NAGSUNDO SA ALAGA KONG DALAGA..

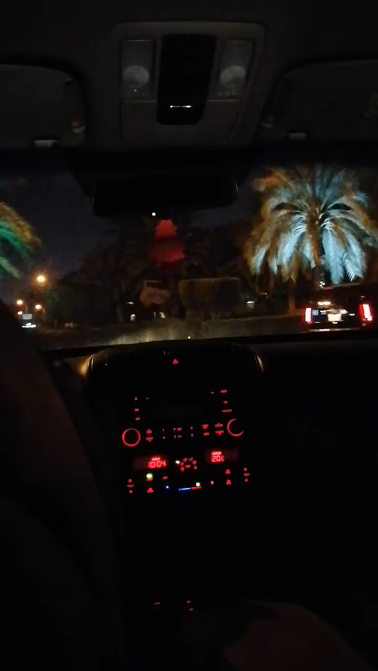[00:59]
Ito. Time check 10 p.m. na maalikabok yung glass ng sasakyan guys kasi umulan ng dust at tubig.
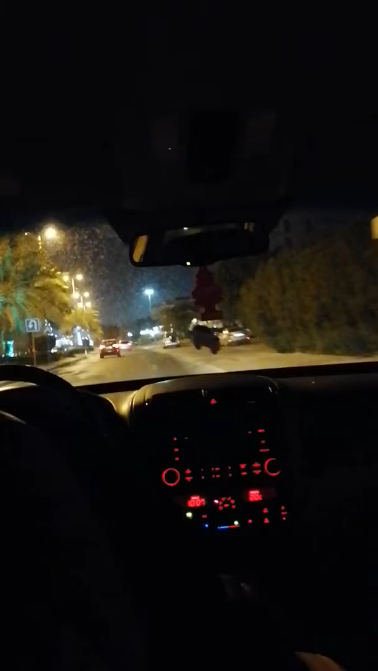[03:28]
Hindi ako masyado nagbibideo pag sa labas kasi bawal. Baka mahuli ako, ma-deport pa. Kaya, ingat-ingat lang ako guys. Yung lights nila, ginawa yung bandera. Yung colors, yung bandera nila.